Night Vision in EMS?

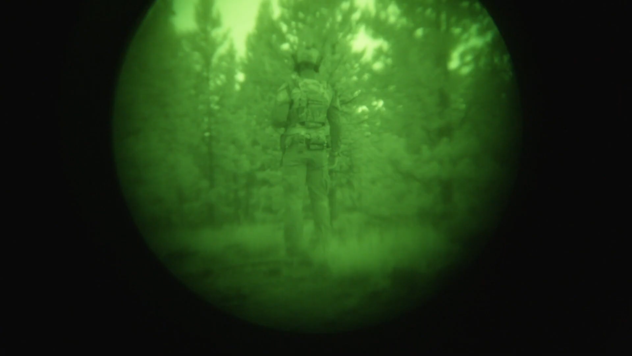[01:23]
So a little bit of background on night vision and looking at devices.
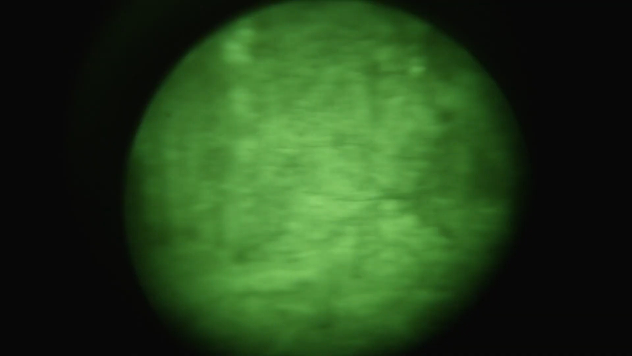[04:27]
because that is giving you away and taking away the advantage of night vision,
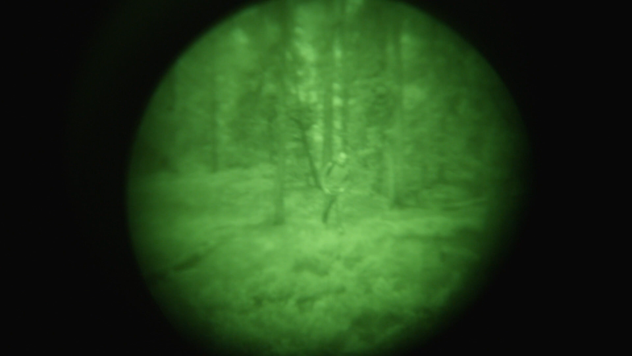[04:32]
which is, after all, allowing you to see without providing your suspect or enemy from being able to see you and target you.
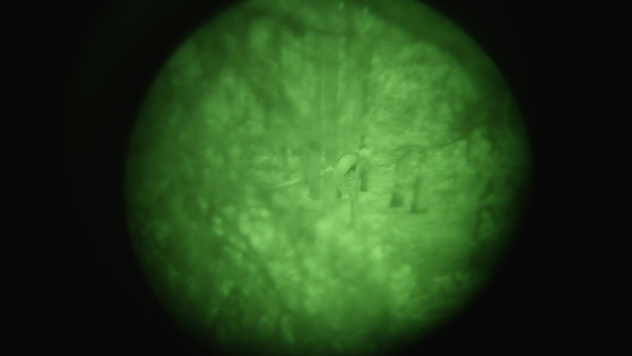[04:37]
That's the whole point of night vision in the tactical environment.
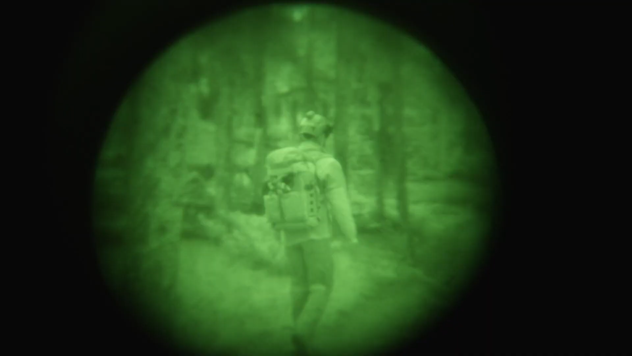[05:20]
With night vision, you can actually see the entire landscape in its entirety.
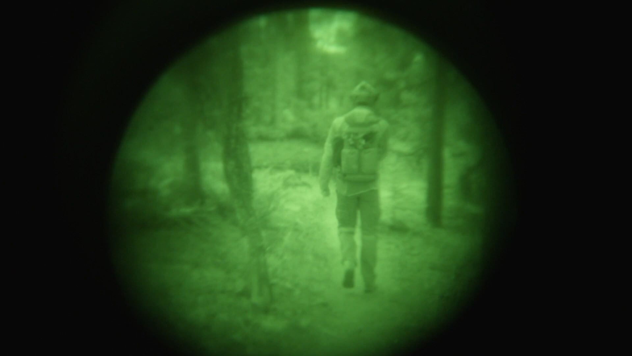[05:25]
So if you have an incapacitated victim, it does raise the likelihood of actually being able to see them in a really dark environment. These can be used in conjunction with white light.
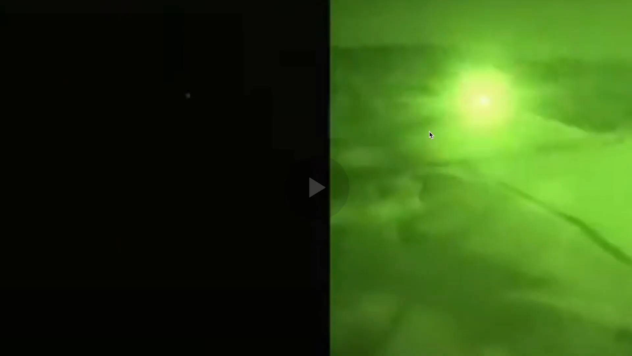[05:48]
You have a search and rescue team in a helicopter and they show you the video before and after while they're looking through the night vision,
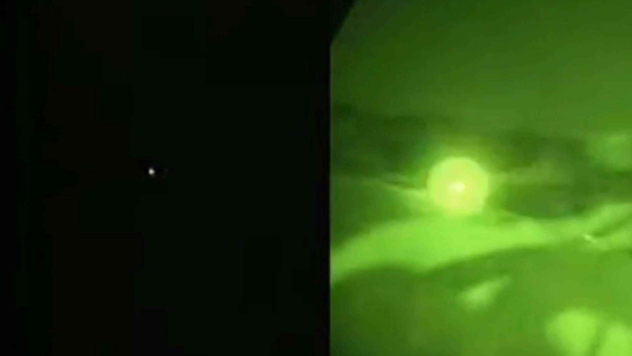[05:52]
what the hiker's headlamp looks like versus what it looks like without the night vision.
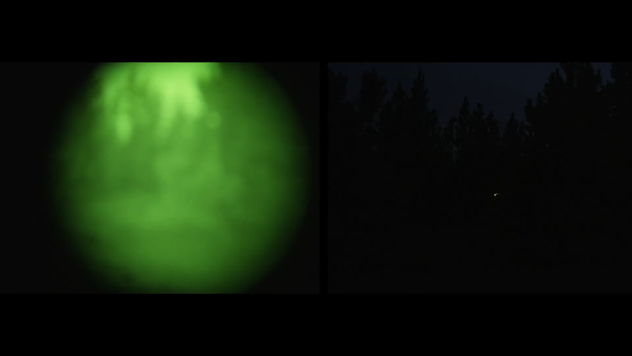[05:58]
And I did the same test and found that you can really see other people's
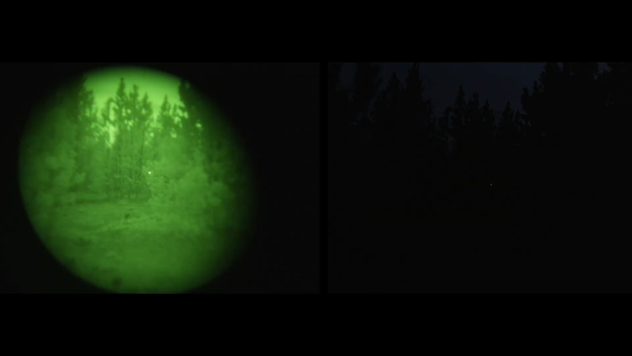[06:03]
white light much better with night vision goggles than you can without. So I do think this has application in the search and rescue, but like anything, it's a tool.